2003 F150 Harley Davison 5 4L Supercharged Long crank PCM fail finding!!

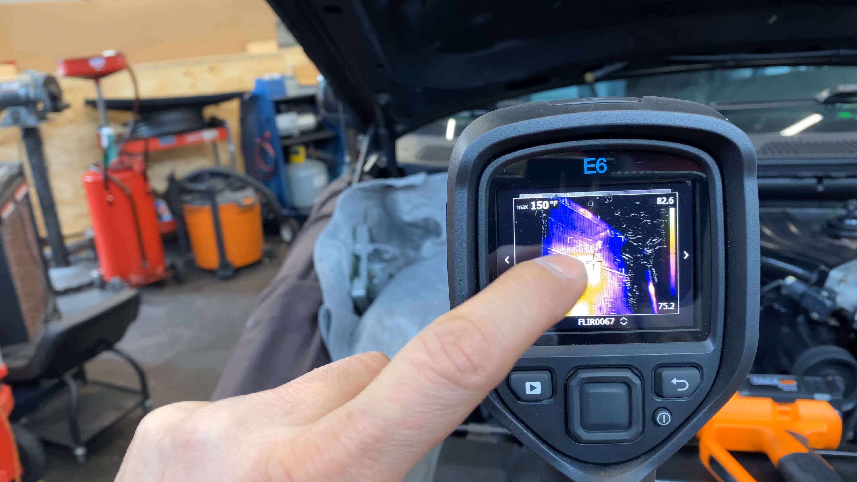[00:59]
right in the center here is I'm not sure because my eyes aren't that good if it's a processor or a capacitor or what it is in there,
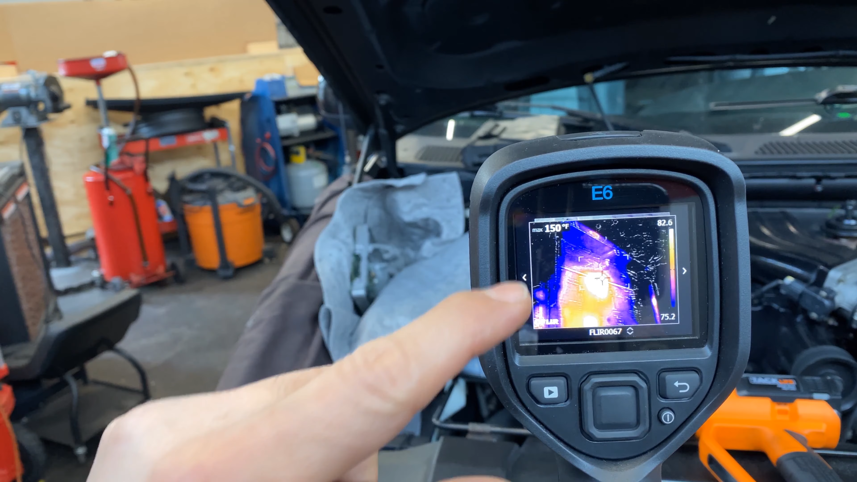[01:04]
but when that reaches 157 degrees, the car starts.
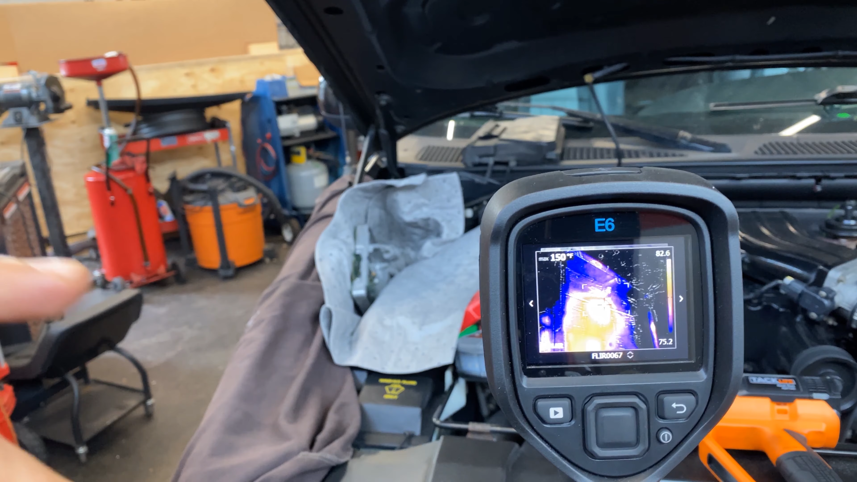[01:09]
And when you turn the ignition off, it goes down to like 87, very cold.
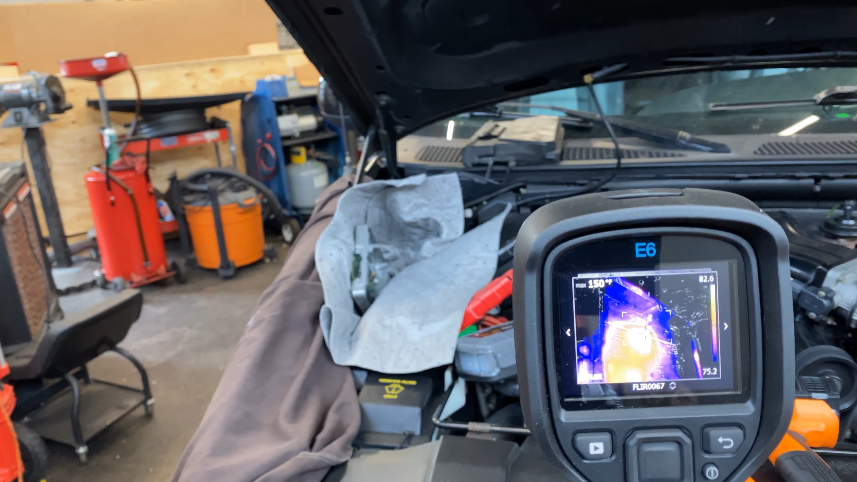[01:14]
I mean, very quick. I mean, obviously the shop is not that cold, but it's going hot and cold very quick.